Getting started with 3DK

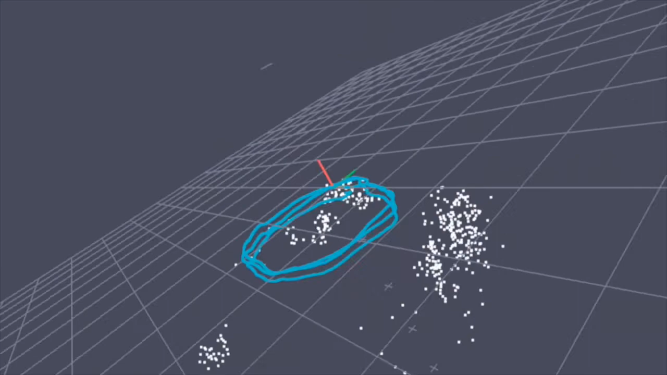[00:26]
When you open the 3DK zip file, you'll see four items. We suggest you take a look at the documentation first.
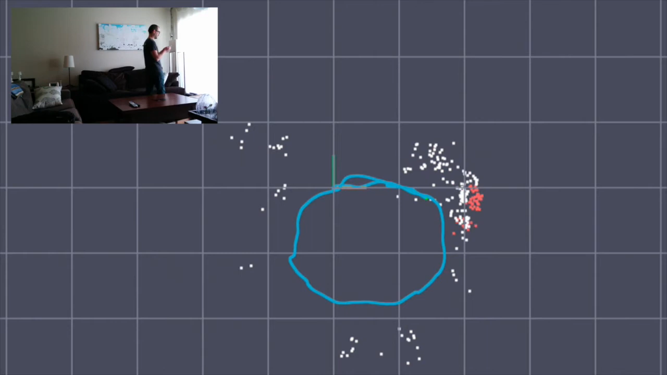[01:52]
In this example, I'm walking around the coffee table in my living room. The camera is pointed down and forward, and is picking up features on pieces of furniture in the room. If you watch closely, you can see the accelerations and decelerations from the steps I'm taking. You may have noticed that new points are red at first. This is because the system is still in the process of calculating the position of those points.
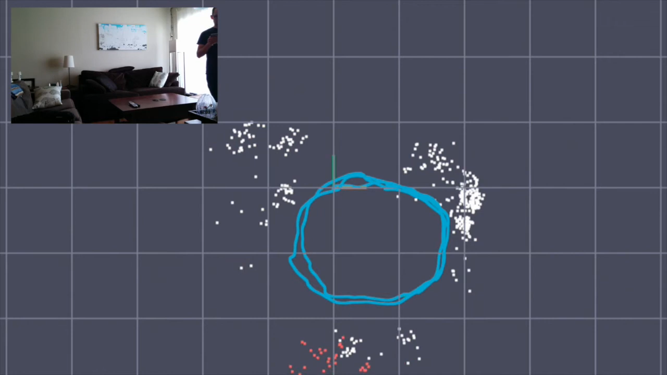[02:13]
They turn white once the system is confident about their position in space. When you're done, press the Stop button, and you can check out the data you captured.
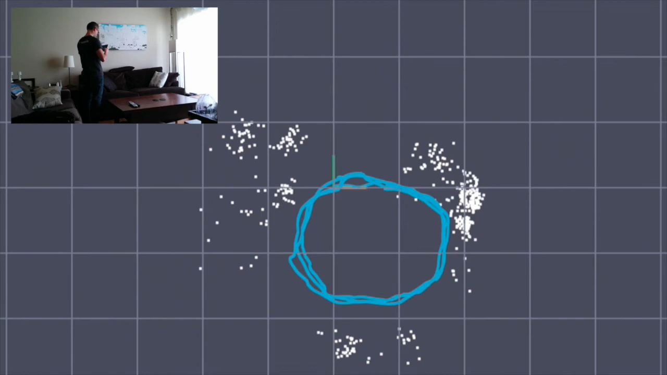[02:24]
Press the View button to switch between View modes.